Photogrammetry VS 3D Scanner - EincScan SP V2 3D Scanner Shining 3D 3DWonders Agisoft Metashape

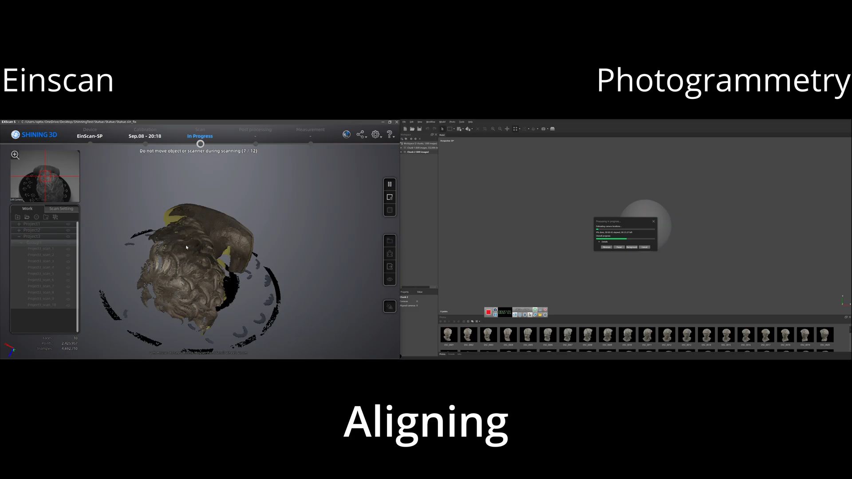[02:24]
I know there's other programs out there that are free but in this example we'll use Agisolve since it's my primary photogrammetry program.
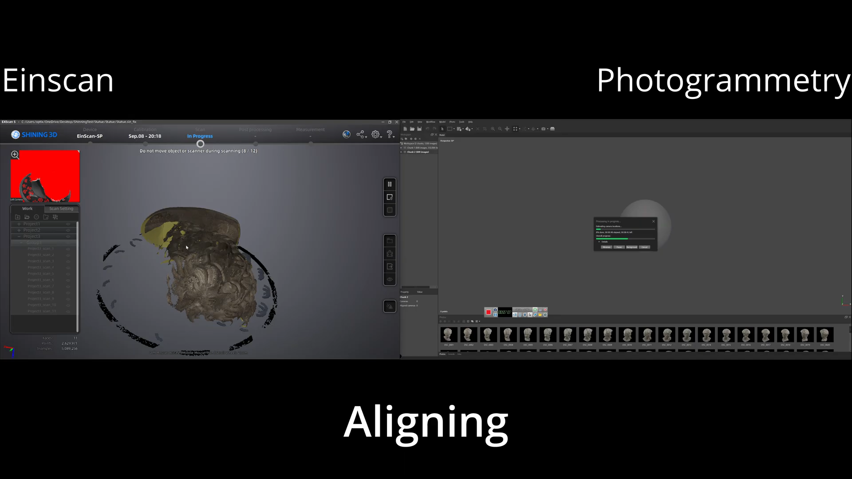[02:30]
Now the final alignment for the tabletop took about 48 scans 16 scans in three groups.
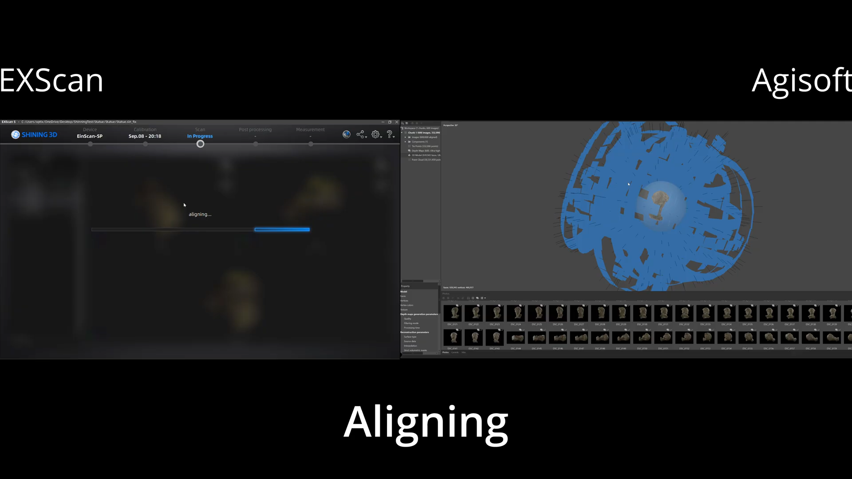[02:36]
The photogrammetry took exactly 600 shots at 24 megapixel.
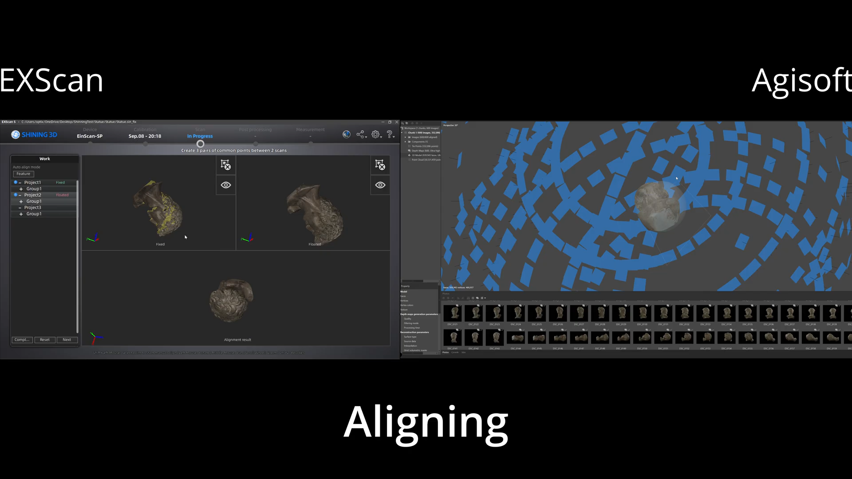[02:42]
Now the processing on the Agisolve took much longer than Xscan by a whole
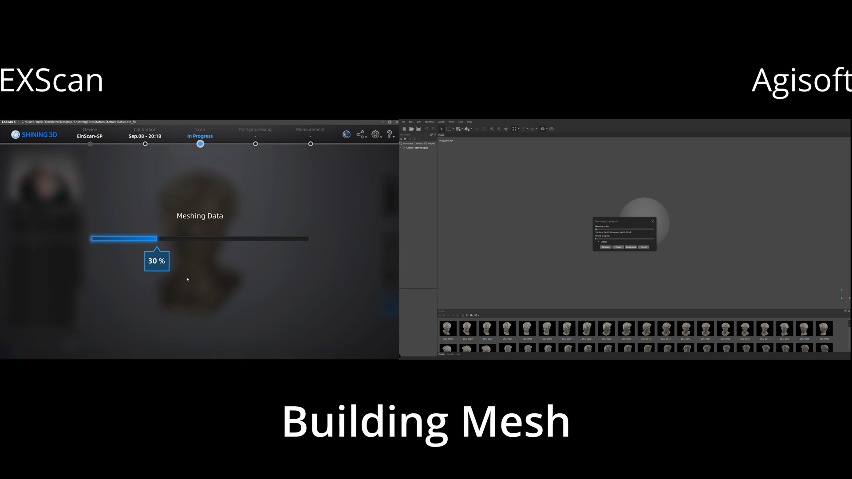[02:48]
lot and this also remains true when building the mesh. Now here is your final model with texture and here is your final model without texture.
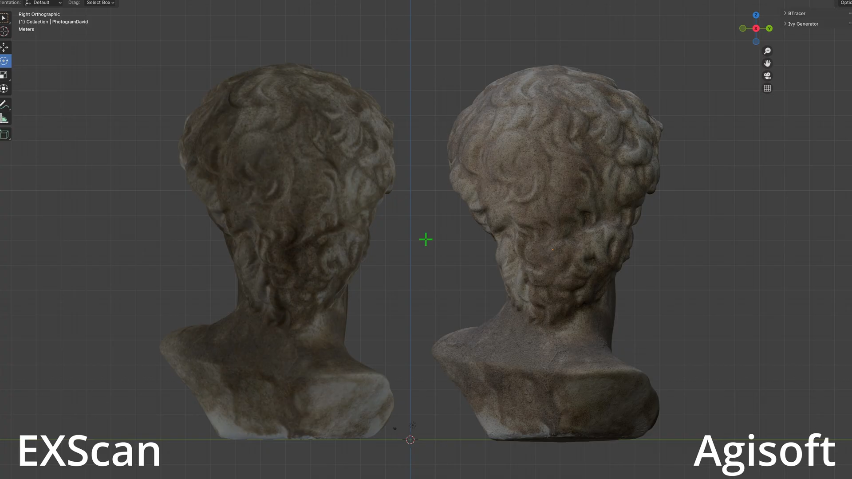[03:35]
If you're looking for a quick table scanning solution where accuracy is involved and the object
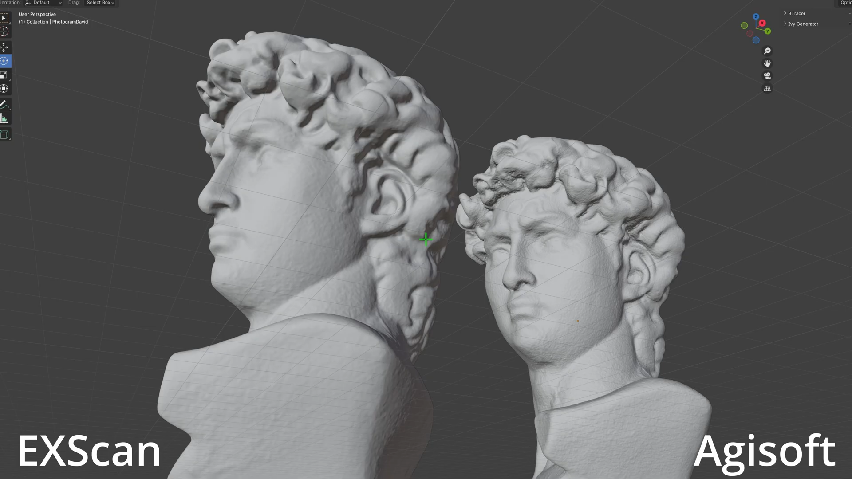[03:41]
is under 12 inch a tabletop scanner like the iScan SPV2 would be definitely perfect.